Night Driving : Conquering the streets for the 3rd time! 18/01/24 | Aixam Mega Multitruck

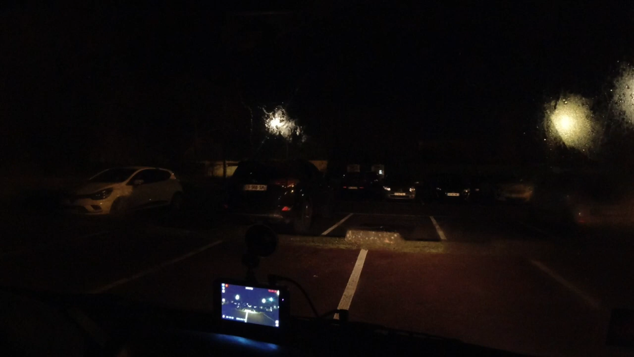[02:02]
I need to go backwards because of the...
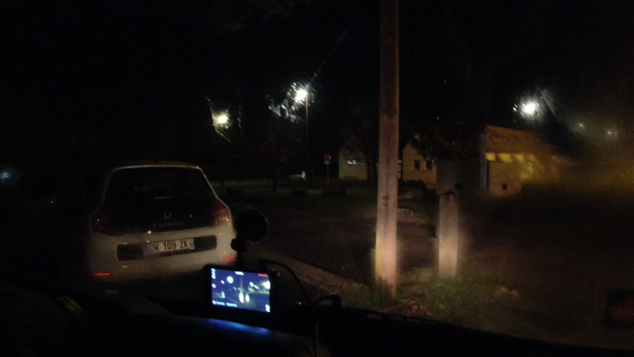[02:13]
Oh, I've hit something. I don't think so. I'm just going to have a look.
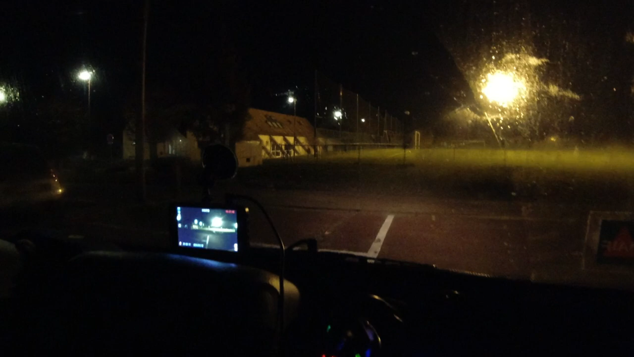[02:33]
So, I heard something go... bang. No, nothing. No, nothing. It's weird. I felt... something, but I didn't get anything. The problem at the moment is I can't really feel the pedal very well with these shoes on.
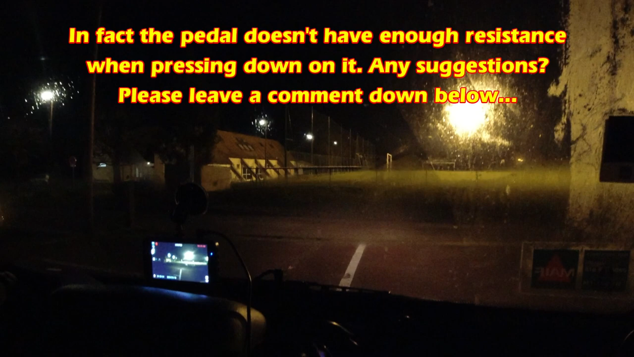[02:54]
And especially as it's dark.
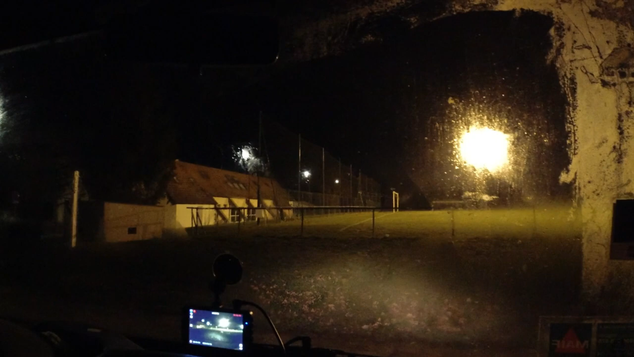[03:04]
I'm going to struggle to get around that.
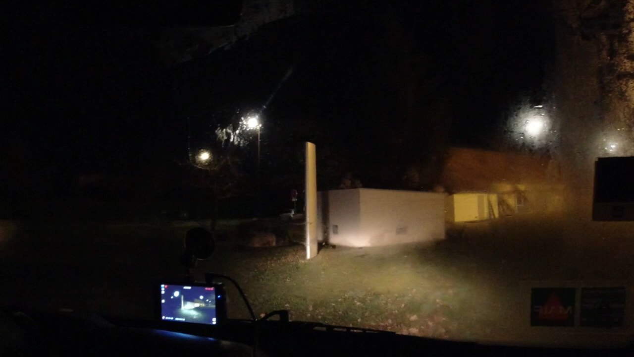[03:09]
Careful, careful. There's a stool. And the reverse.
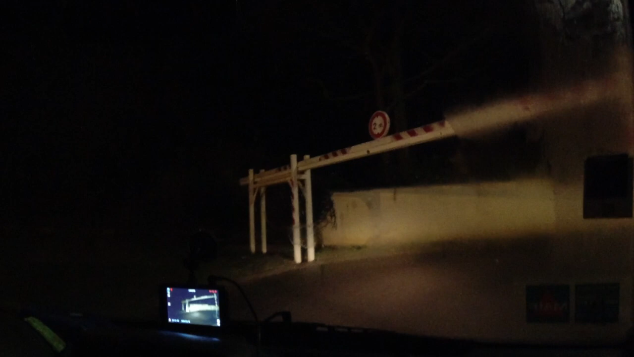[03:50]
The windscreen is starting to steam up a bit. I've got it in the door, but...
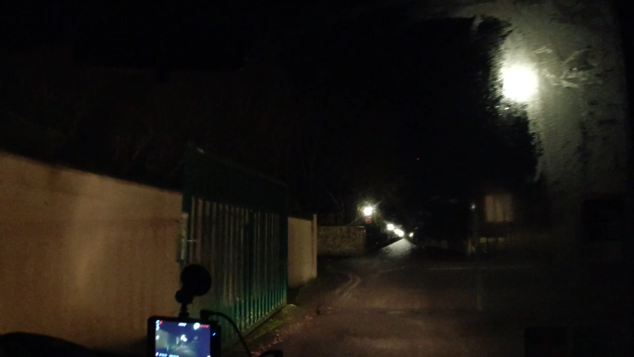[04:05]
Whoa!
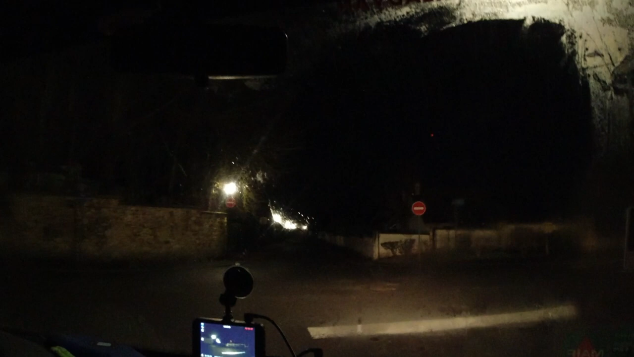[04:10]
I'm going to struggle to get around this corner, I think. It's a ridiculous turning circle.
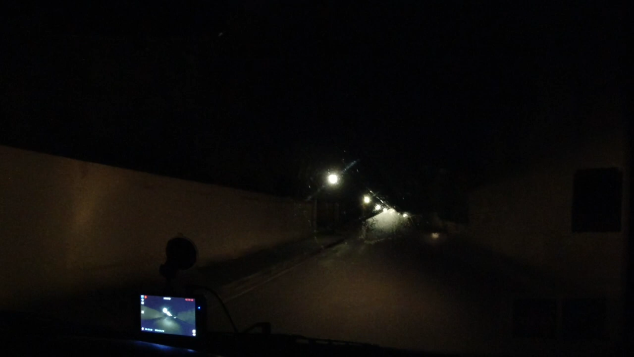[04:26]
On the way here, I had a car right behind me.
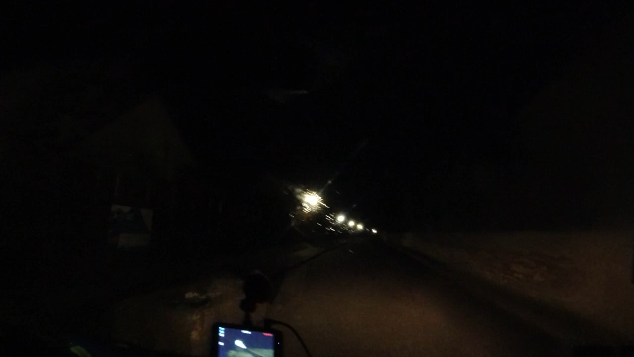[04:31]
Not to miss a stop.
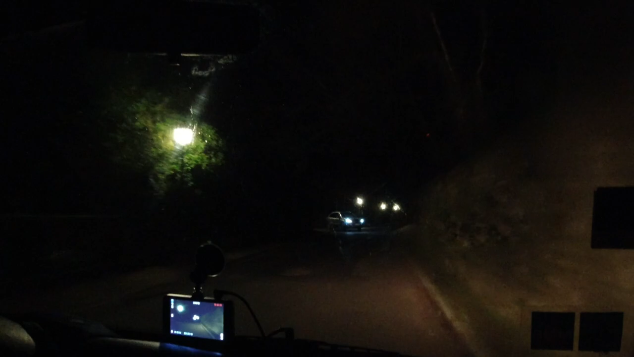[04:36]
He came out of the boat. Ooh! Ooh, I hit a pothole. This is a terrifying experience.
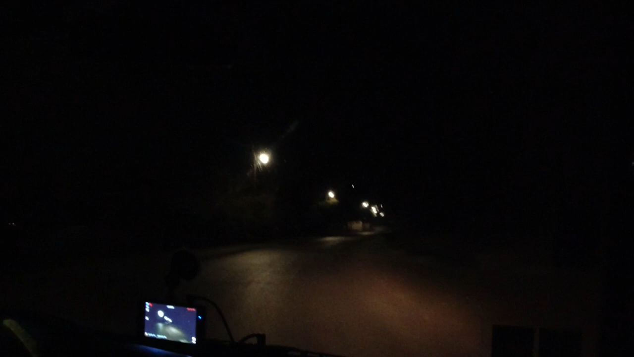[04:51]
Because I feel like I just can't feel the pedal. You should maybe put a light so you can see your pedal. You should maybe put a light so you can see your pedal.